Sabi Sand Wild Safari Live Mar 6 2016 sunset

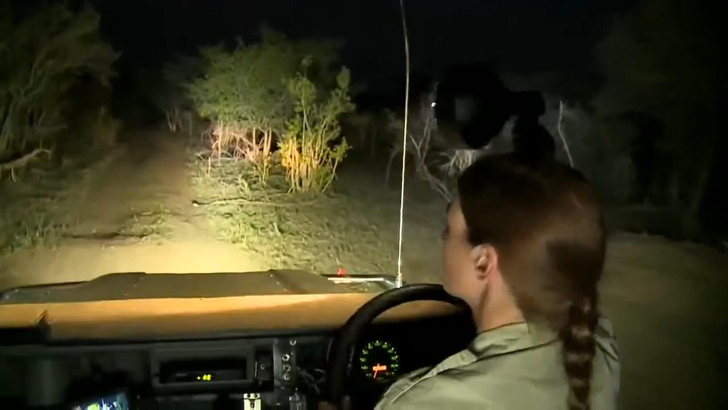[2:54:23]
after oh sorry about that i drove over a stick that then attempted to kill my passengers
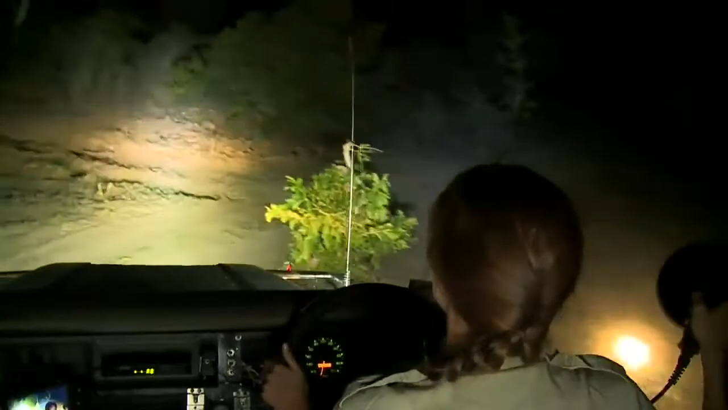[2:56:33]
elephants doing some landscaping i better dodge the one rock in the salvi sands there we go but an absolutely magical evening and a sighting like that with elephants